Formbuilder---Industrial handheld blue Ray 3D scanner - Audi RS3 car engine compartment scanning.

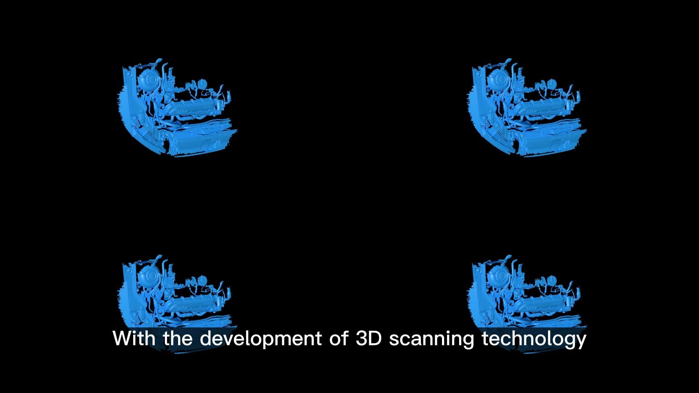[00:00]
With the development of 3D scanning technology,
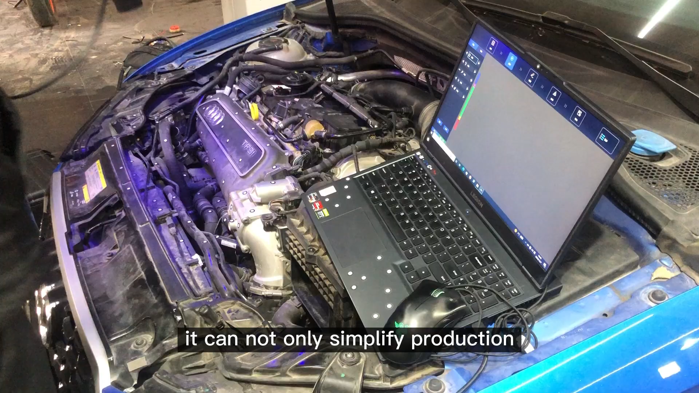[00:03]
it can not only simplify production, but also enhance the efficiency of enterprise.
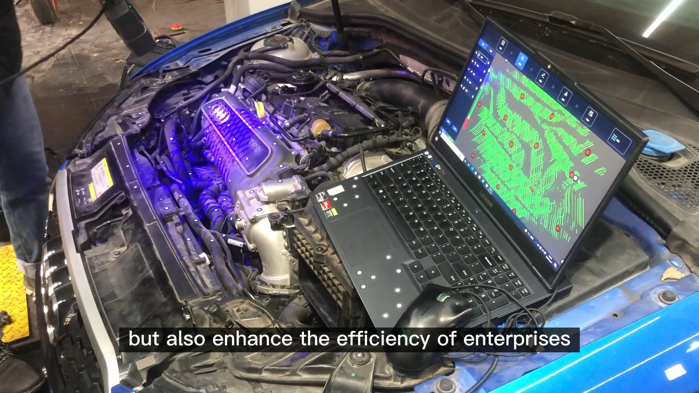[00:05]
Using the Foam Builder 3D self-developed Panhead Blue Laser 3D Scanner,
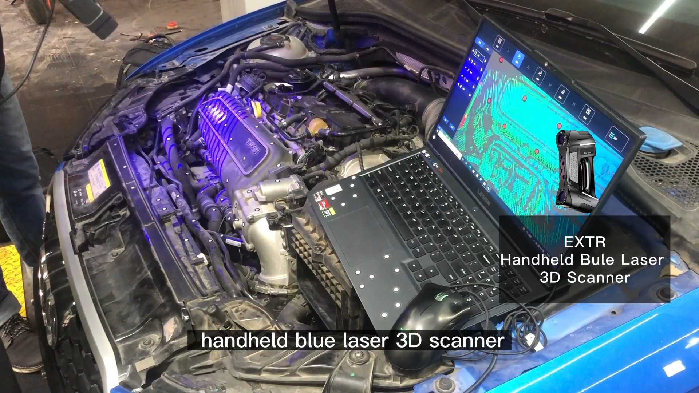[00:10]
we can quickly and accurately obtain the 3D model of the automobile engine compartment.
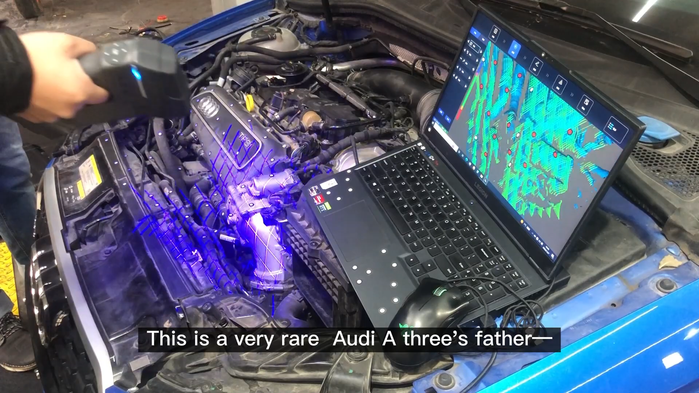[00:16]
This is a very rare Audi A3's folder, Audi A3, which falls to nearly 60W and is equipped with Audi's 5-cylinder high-performance engine.
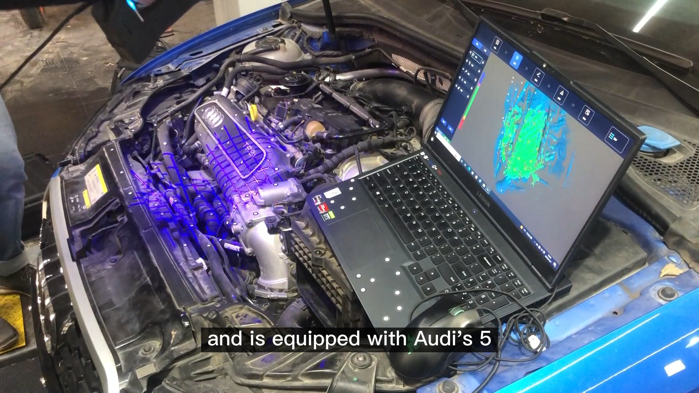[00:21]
Foam Builder 3D Panhead Blue Light 3D Scanner with the highest accuracy up to 0.02 mm.
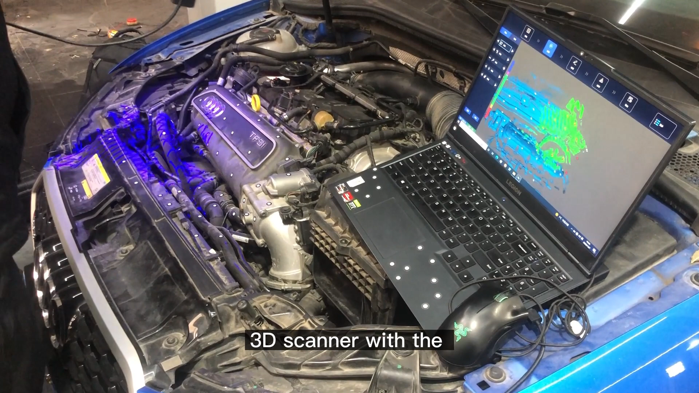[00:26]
To meet all kinds of industrial high precision measurement needs, professional wear and of the Polar 3D greatly improve the product for all kinds of environmental adaptability.